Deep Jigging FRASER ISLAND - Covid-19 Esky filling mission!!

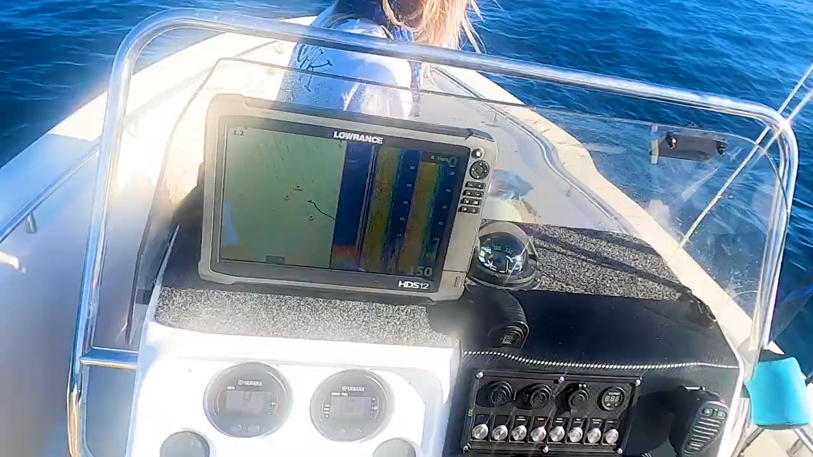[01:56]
Yeah, so we've just come off the plane. I've got chirp on which is why all that's happening.
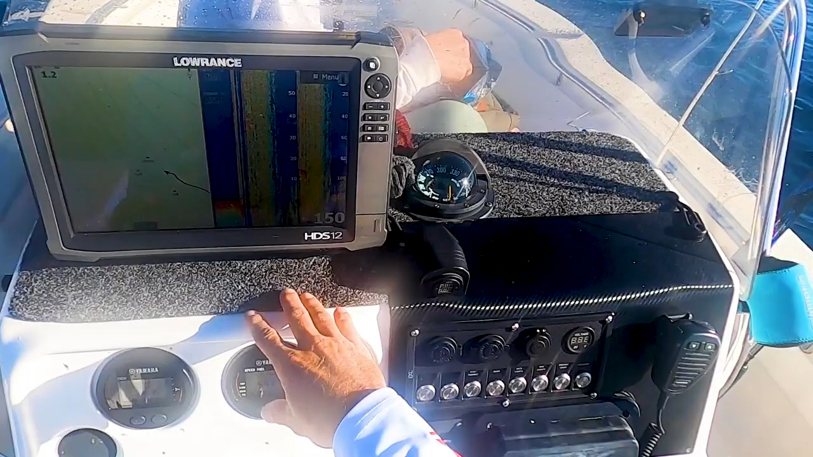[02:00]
But the first show, we're not even near the spot yet. The first show is just bulk. 20 metres of something. Bulk fish. 10 metres of solid stuff.
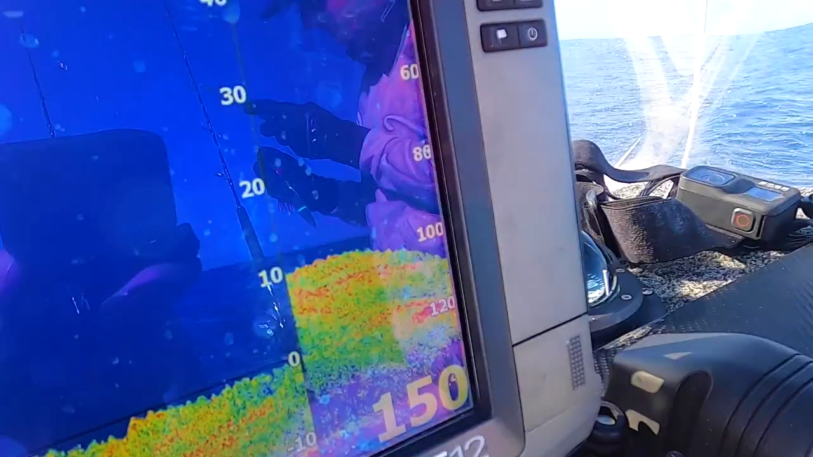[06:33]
Good shell on the bottom there. Wait, how do you know you hit the bottom? It will stop. Like that?
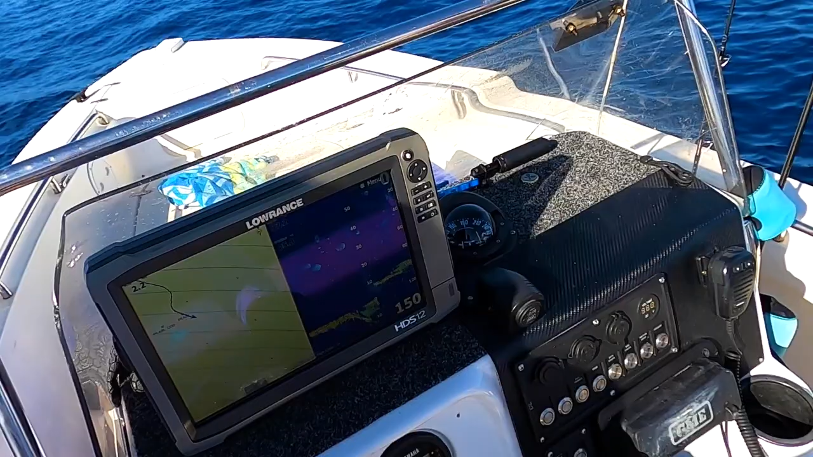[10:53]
And 110 now. Hopefully the sharks don't pester us too much here. Yep.